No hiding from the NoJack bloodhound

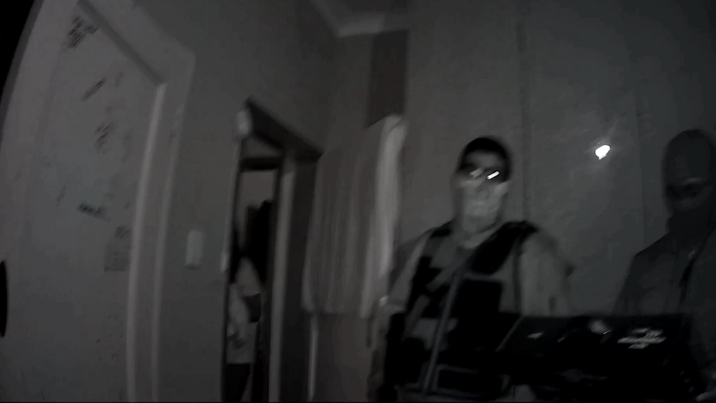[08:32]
1,500. This. 1,500. No, these things are 5,000 rand each.
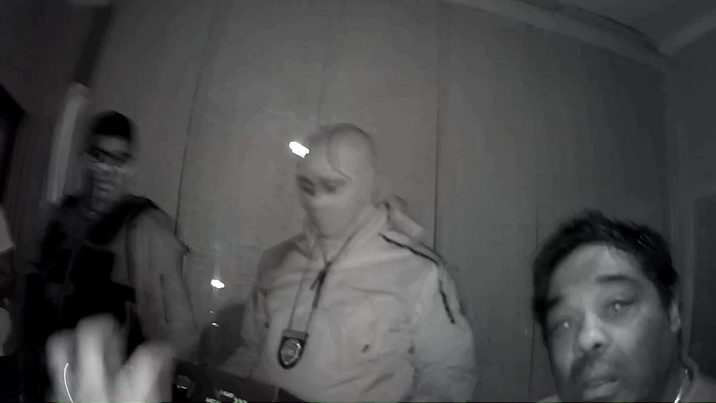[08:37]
Not 16. Is he boxing here? Okay, boss, the other one. Okay, so where's the rest of this? No, the rest here, the remote is here. But where's the My brother's playing with it and the thing just flew away. He didn't come
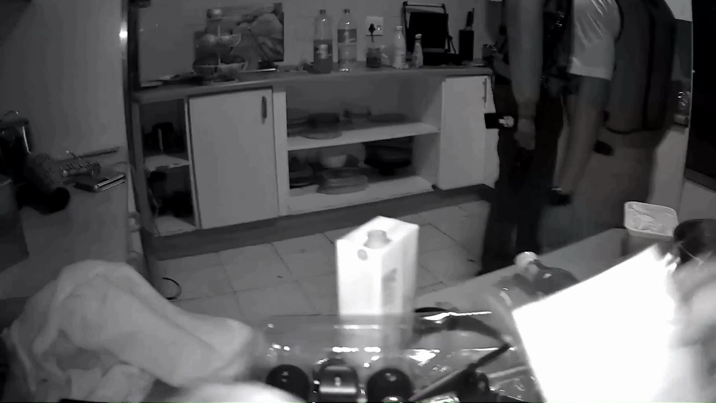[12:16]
Het is niet hier in die weg. Het is niet hier in die weg. This is another one.
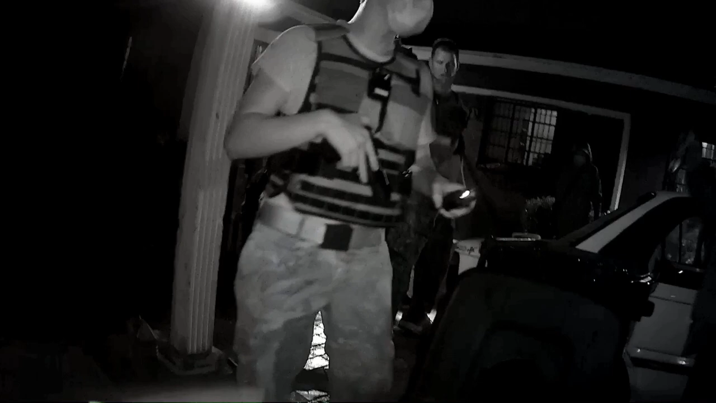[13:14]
So nou hier staan, dit is Fox 3 bars, hoor. Okay, ek is op Delta nou. So jy soek Fox, ek soek Delta.
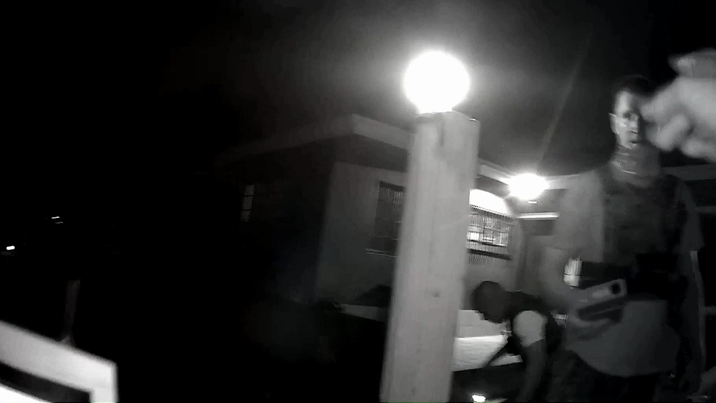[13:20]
Wat jy was binne, nie Delta? Nee, alles al 2 hier. Okay, maar ek het Delta nou gedelete.
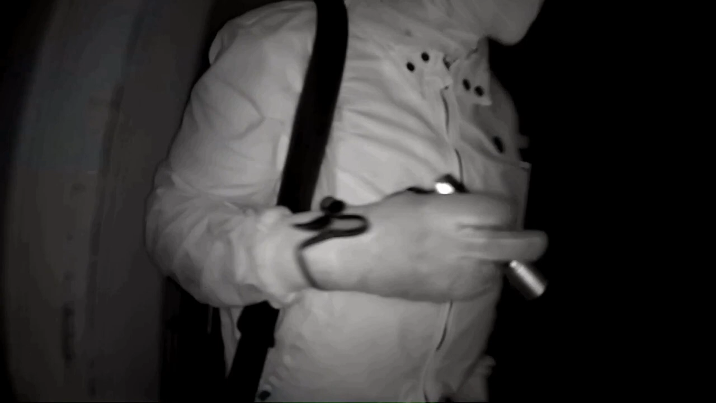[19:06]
Yes, the signal is really strong.